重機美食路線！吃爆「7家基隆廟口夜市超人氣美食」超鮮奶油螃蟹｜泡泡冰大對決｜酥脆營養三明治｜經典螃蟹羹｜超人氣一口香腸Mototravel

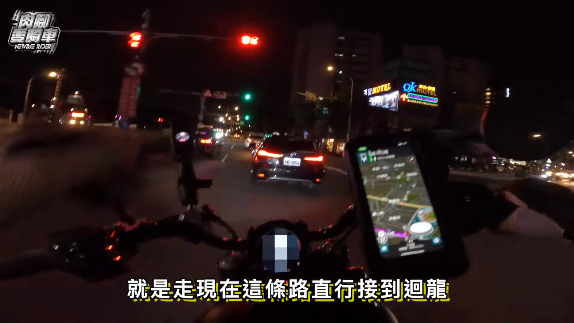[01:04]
OK現在我們看完地圖了就是走現在這條路直行街道回龍再往台北的方向前進因為這也是想要我第一次要這樣子騎車去基隆所以就是帶了一個就是那種冒